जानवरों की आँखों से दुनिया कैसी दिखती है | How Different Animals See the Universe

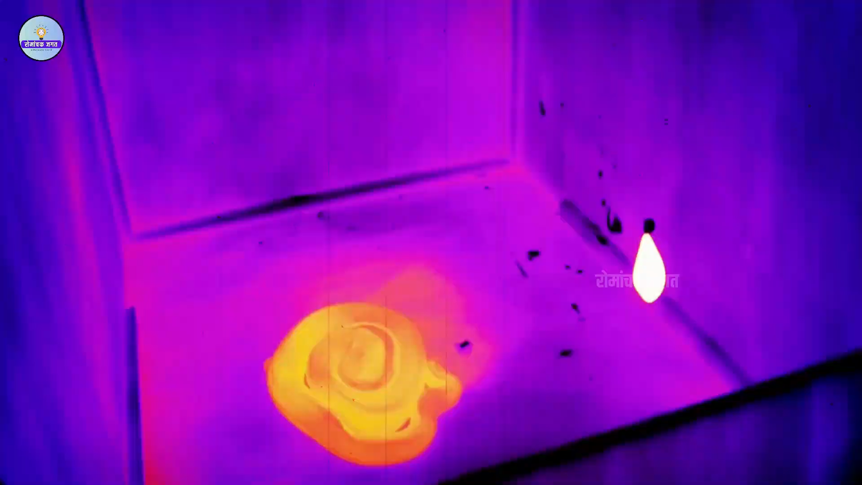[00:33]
وہیں کچھ جانور کسی خاص رنگوں میں
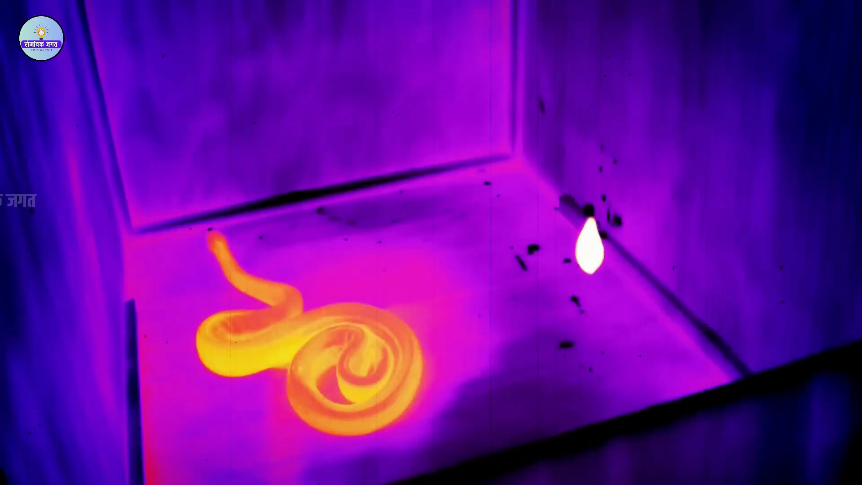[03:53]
جو کیول ہیٹ کو ہی ڈیٹیکٹ کر